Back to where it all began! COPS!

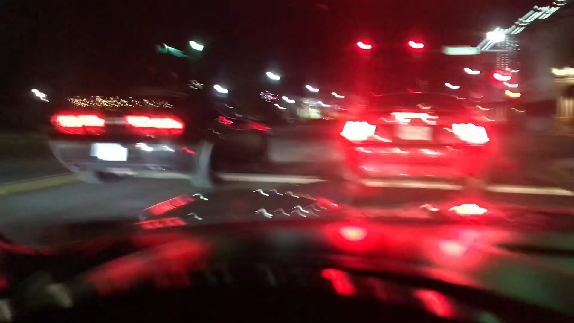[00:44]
so we got Chaz Dawson and tons of people behind me I don't know if we can really get a good view at them all but yeah we're out here cruising
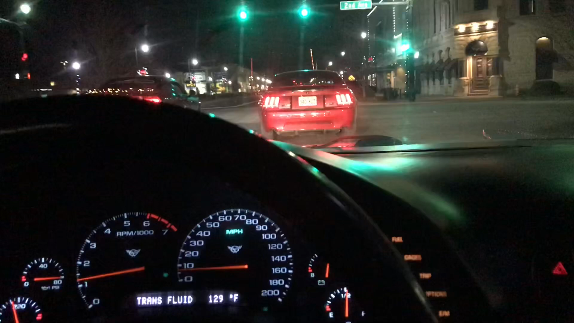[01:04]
a little December cruise Christmas meetup maybe I don't know guys hit me up like hey you coming out well I'll try and here I'm the one that's the last one here but
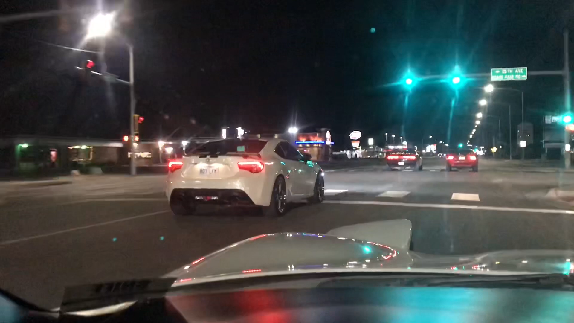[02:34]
like maybe get a couple good shots oh this guy wants to get over anybody else you can get over oh there's trucks out